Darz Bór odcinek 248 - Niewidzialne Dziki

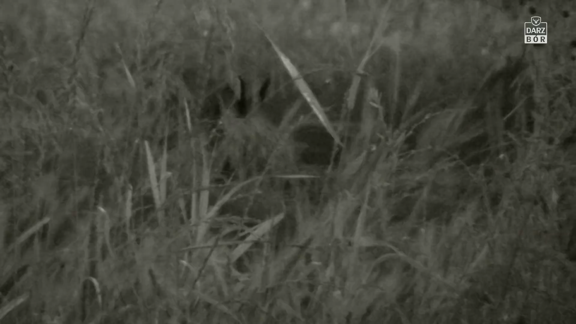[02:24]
Będziemy wabić, patrzeć, słuchać i polować cały wieczór i prawie całą noc.
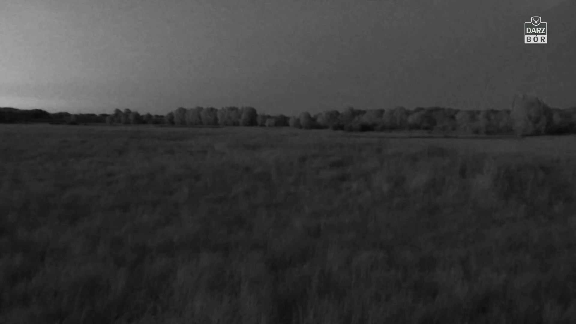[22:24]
Gdy zapada zmrok, owady kończą swoją aktywność i znikają gdzieś pośród roślinności.
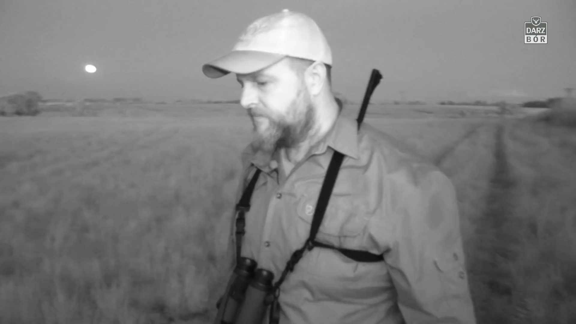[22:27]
Naszą kamerę przełączamy na podczerwień i ruszamy dalej szukać dzików.
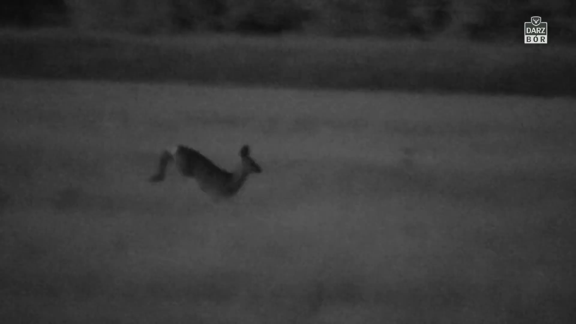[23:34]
Jednak nie mamy szczęścia, by spotkać całą watachę dzików.
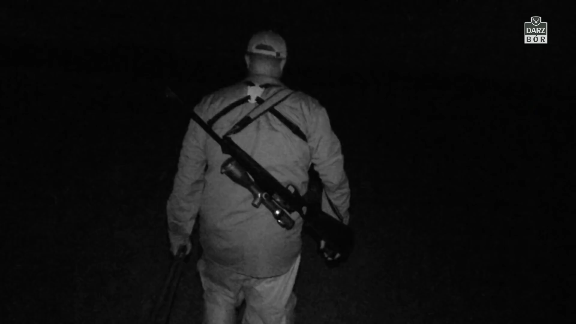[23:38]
Zmęczeni kilkugodzinnym pochodem wróciliśmy do samochodu.
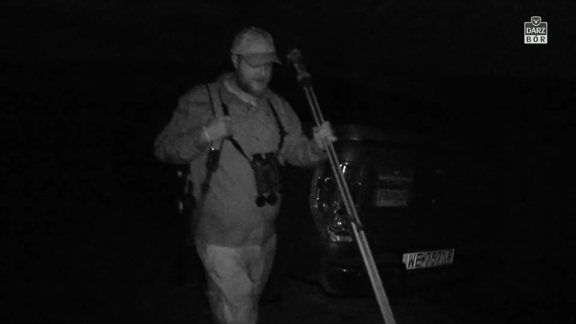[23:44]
Wieczór i prawie cała noc spędzona na polu nie przyniosły wymiernego efektu w postaci ustrzelenia dzika.